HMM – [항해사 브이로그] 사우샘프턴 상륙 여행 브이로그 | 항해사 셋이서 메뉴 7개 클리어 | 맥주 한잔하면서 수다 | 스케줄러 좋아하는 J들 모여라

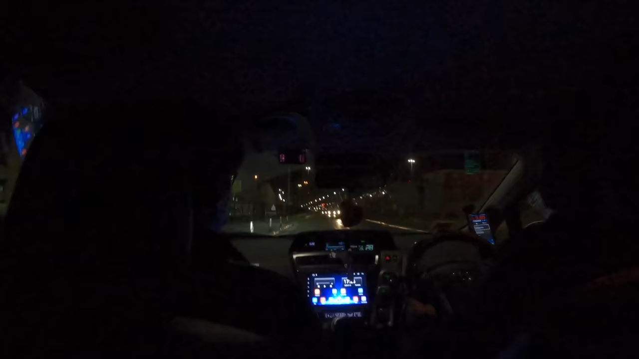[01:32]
저희 이제 택시를 타고 식당에 가고 있습니다. 해가 다 져버렸네요.